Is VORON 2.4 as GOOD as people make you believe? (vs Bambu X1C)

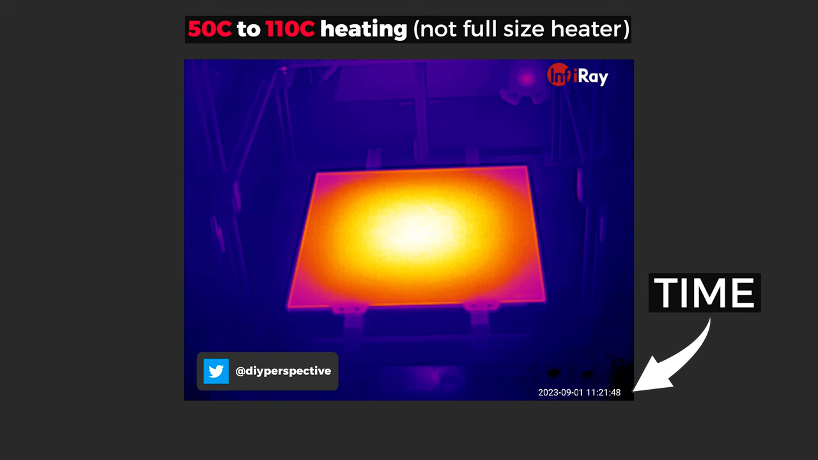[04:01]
It is a huge thermal mass that needs so much more time to evenly heat the whole bed and you can't just start print when the thermistor shows the set value.
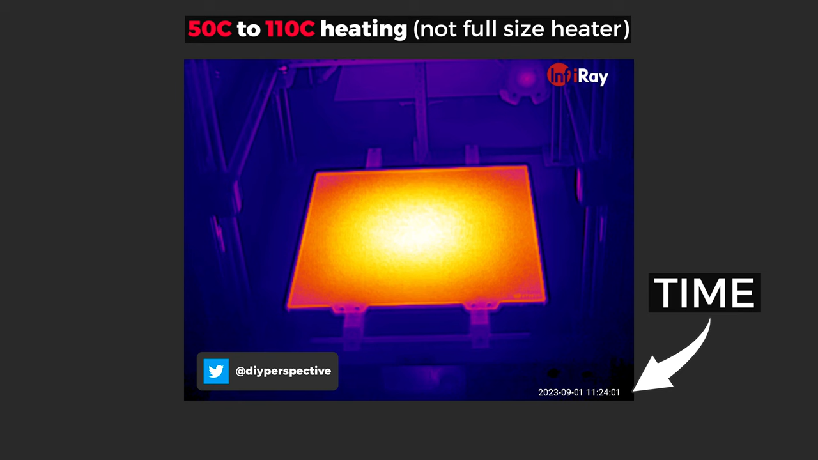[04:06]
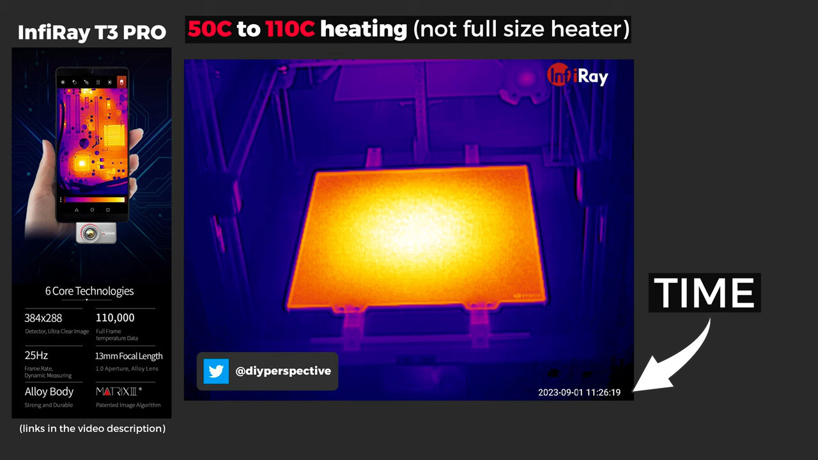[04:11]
There were huge thanks to InfraRay who provided this T3 Pro infrared camera to see all the shots. The thermal resolution of it is just amazing and it will tremendously help me to provide a higher quality content based even on more data.
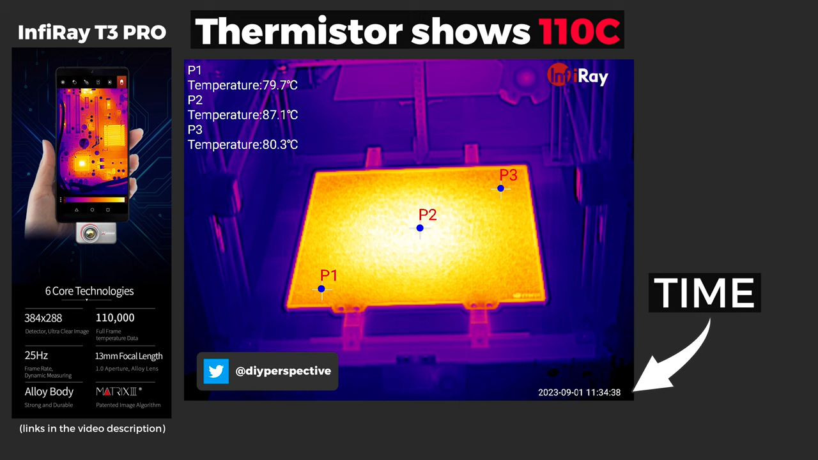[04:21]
But going back to the topic,
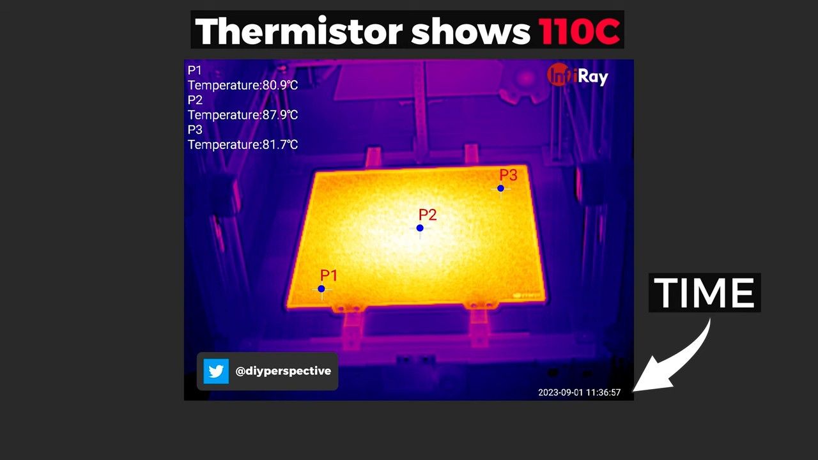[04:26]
that means that you have to manually preheat the bed and there are no official scripts for that either.
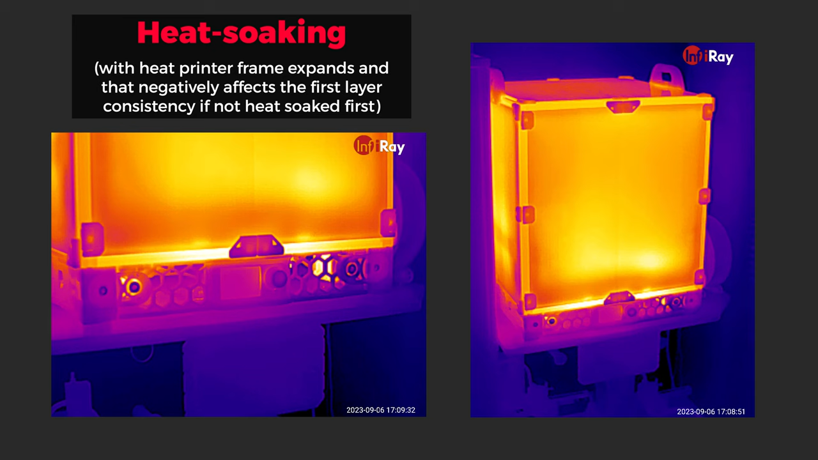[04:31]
The same goes for the heat soaking the printer when you print and closed. It would be amazing if we had those as official macros.